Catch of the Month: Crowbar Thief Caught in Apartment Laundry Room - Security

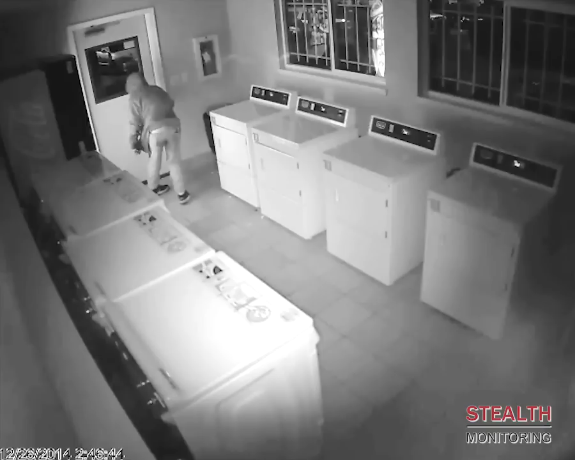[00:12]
At 2.46 a.m., Stealth Monitoring operators observe a man wearing a hooded jacket with a crowbar enter a laundry room. Stealth Monitoring staff take note of the suspicious behavior and call the police. Do you know what's going on on your property late at night? Stealth Monitoring provides live video surveillance after you and your staff have gone home. Stealth gives both you and your tenants peace of mind that someone is watching 24 by 7. The criminal quickly gets to work, using his crowbar to pry open the lock and money drawer. Stealth advises police of crimes in progress and can provide precise information about perpetrator locations and actions in real time.
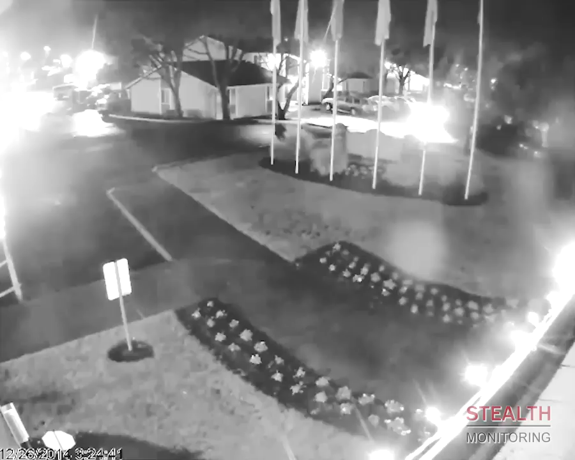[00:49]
Stealth Monitoring service enables officers to be on the scene and informed before the perpetrator can leave or has done much damage. Stealth live monitoring and high-quality IP megapixel video can provide a more effective and less costly alternative to traditional security. On-site guards can be expensive. Unlike a guard, Stealth can watch multiple key access points, such as gates, fences, parking lots, and common areas like laundry rooms, leasing office, pools, fitness centers, and mailboxes.